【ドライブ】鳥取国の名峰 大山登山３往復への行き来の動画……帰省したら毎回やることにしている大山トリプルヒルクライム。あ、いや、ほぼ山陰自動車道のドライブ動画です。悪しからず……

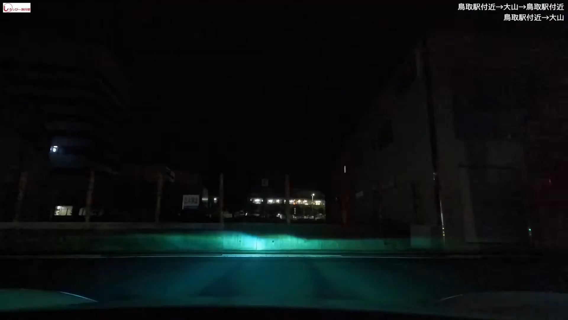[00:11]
日本百名山の大仙ですね素晴らしい美しい山ですそちらまで行った動画と帰りの動画をお送りいたします今回もよろしくお願いいたします
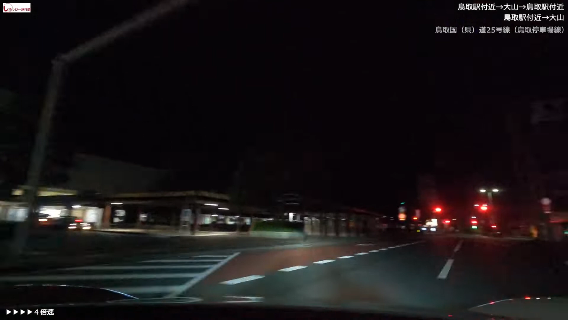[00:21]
冬以外で帰省した際に必ず大仙に行くことにしているんです
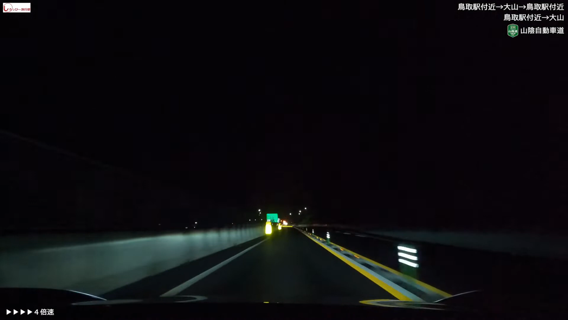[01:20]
月の半ば以降とはいえ真っ暗ですなぜか工事中だったので青谷インターで降ろされて下道をしばらく行くことになりました国道9号線ですね一桁国道鳥取、島根、山口この辺りをつないでいるんですけども京都から伸びている非常に長い国道ですこちらをしばらく走った後また途中で山陰自動車道に降ります鳥取県内だと
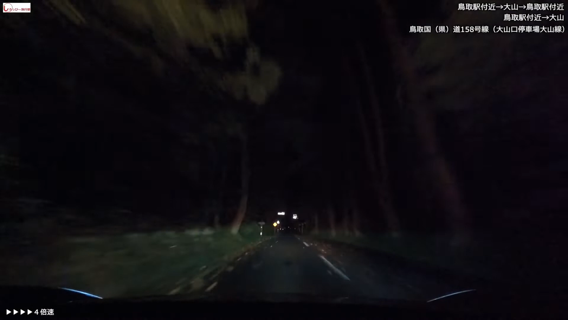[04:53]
今真っ暗なんでこんな状態ですけど非常に木々が生い茂ってて美しい道なんですよでずーっと登ってるんで前これもまたねアクユーティーと一緒にここをずーっと走って10キロぐらい走って大線の山頂に登って10キロ戻ってきた覚えがありますなかなか辛かったけどとっても綺麗なとこでしたでいつものねバクローザの駐車場が閉鎖になってたので県営第一駐車場をこちらに止めて
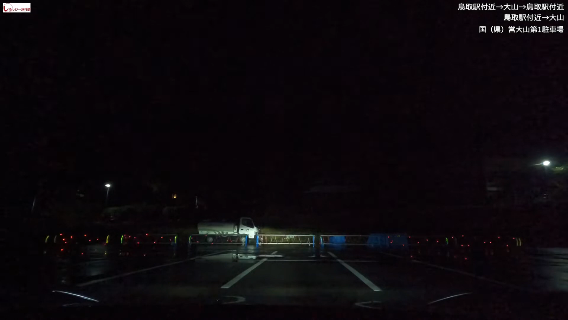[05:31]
しばらく車の中に行ってまあできること足をマッサージしたりとかそんなことをしてましたでもちろんねゆっくりと明るくなってきますので外に出てシューズ履いたりなんとかしたりしてまあこんな感じでね明るくなって月もとっても綺麗でした